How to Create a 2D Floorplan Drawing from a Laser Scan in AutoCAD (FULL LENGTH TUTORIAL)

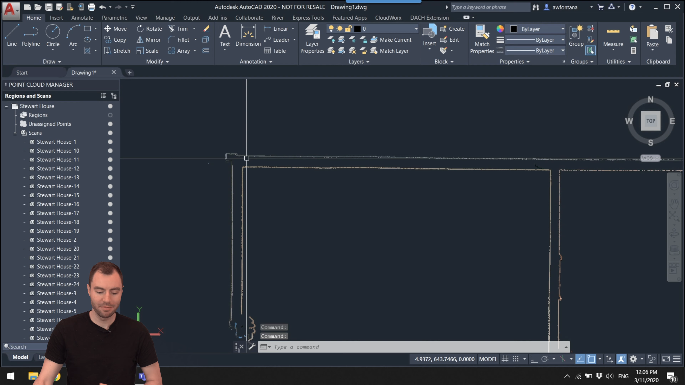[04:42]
So these are the actual colors from the images and it works pretty well. You can see everything against this background here, but sometimes a scan might be a little bit darker.
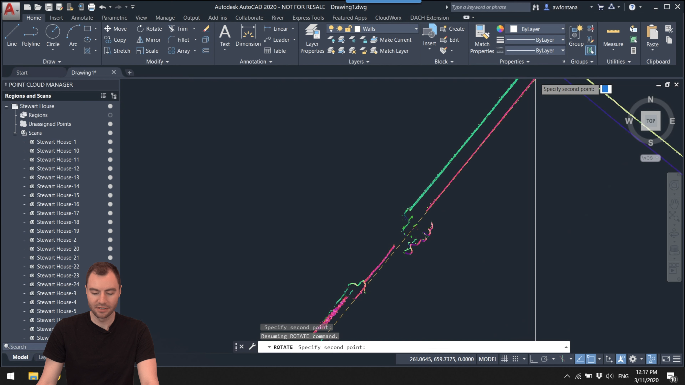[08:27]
So maybe I want to click on this corner. And now I can rotate it and snap it to this line. So now that inside wall lines right up with that line.
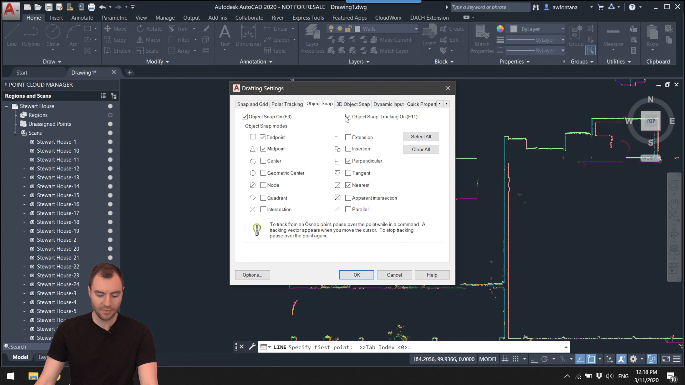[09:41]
So I just want to be drawing on the paper space of my drawing here. So I do have objects snapping on. So I will snap to other lines that I draw. Perpendicular is really nice. Nearest is nice. And then end point and mid point for sure. Okay. So now I'm going to go ahead and get started. So you'll notice that my crosshairs go all the way to the end of the page. You can do that by going to options, display, and then changing crosshair size to 100.
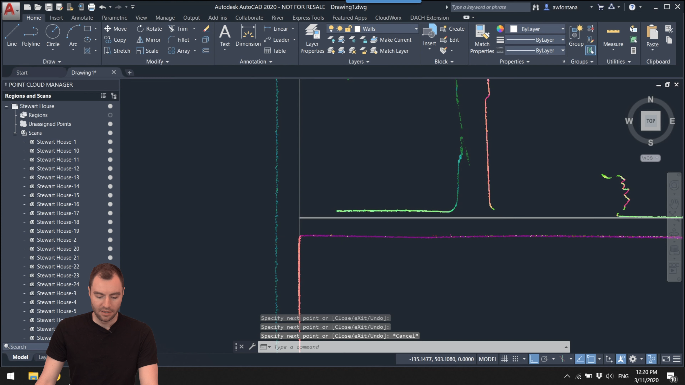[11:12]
So I can see this is lined up really well with all these walls. This actually isn't the wall. This is part of a shower. So that's not the actual wall. And then I can draw the other way, same thing, snap to the end.
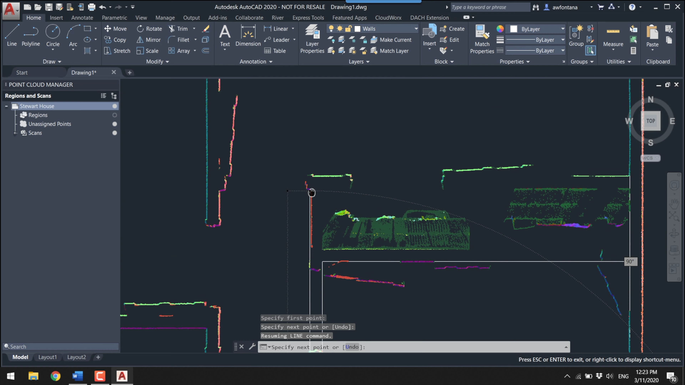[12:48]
I can just hit space bar and it, and it repeats that same command. So these are two back to back closets. One closet is for this bedroom and the other closet is for this bedroom and I can kind of see, I've got a little bit of scan data in each one, but I can see enough. I can see the back of this closet and I can see the back of this closet and I can only see the wall on this one. I don't have the wall on this one and I'm going to show you how I, how I get around that later.
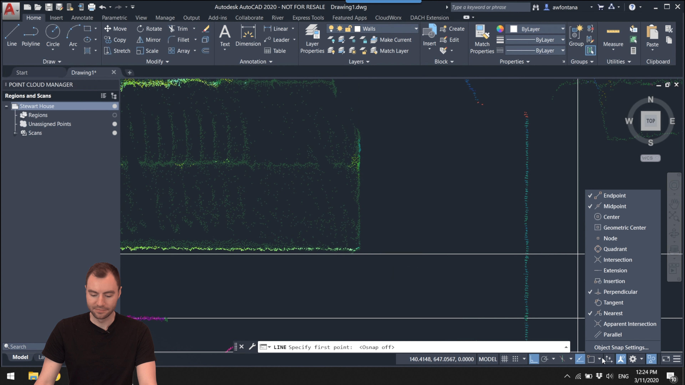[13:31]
So I can see it's snapping to the midpoint. I don't want it to snap to the midpoint here, so I'm going to just really temporarily turn that off or let's just turn everything back on. So now it's just snapping to the nearest point on the line and then perpendicular.
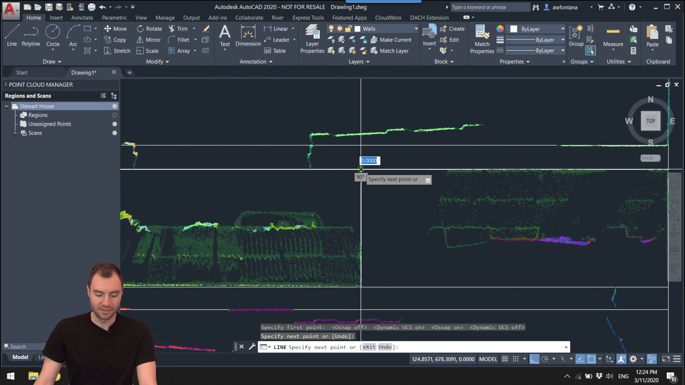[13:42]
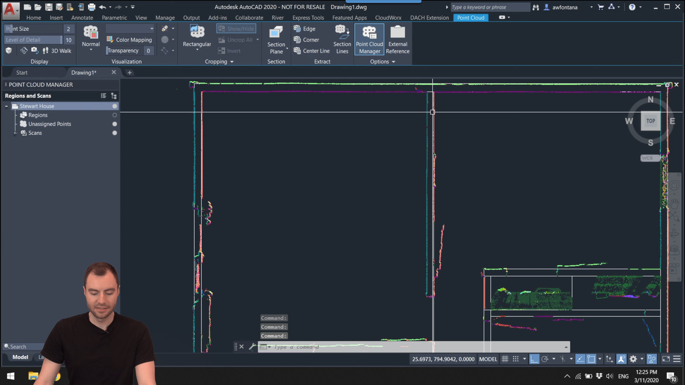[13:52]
This is, this is a point where this line might not be orthogonal. You can see that it doesn't really line up with the point cloud right here, but up at this corner it does line up.
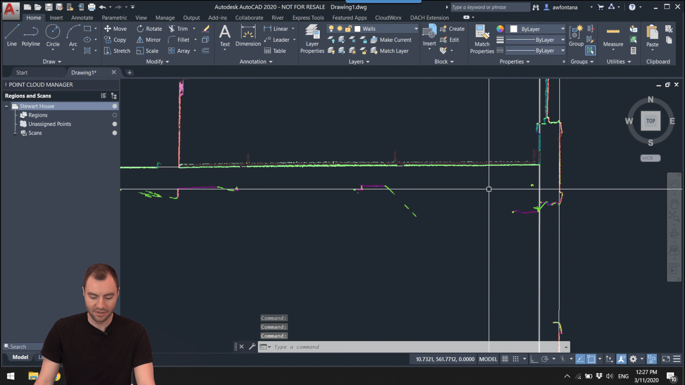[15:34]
I don't have a lot of data in this area on the walls but I can see a couple of pieces where it actually got the wall right here. This is where it's really helpful that I'm using these extra long crosshairs because I can start a line on this wall and I can level it up to these pieces of the wall without having my mouse over here.
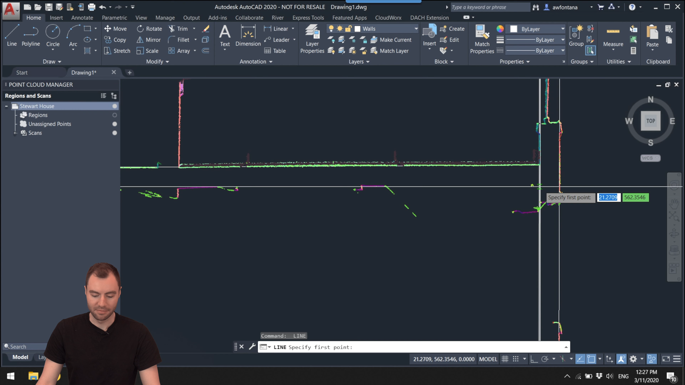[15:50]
So I'm going to start it right about there. And this time I am going to use ortho mode.